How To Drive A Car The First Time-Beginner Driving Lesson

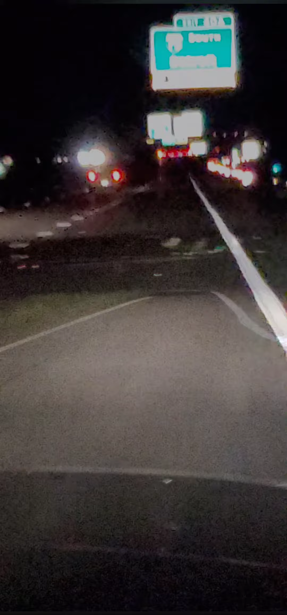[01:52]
Hit that nitrous. Hit that nitrous. Go ahead. Get over one lane. See the light now. Oh my God. Oh, don't be scared. It's okay.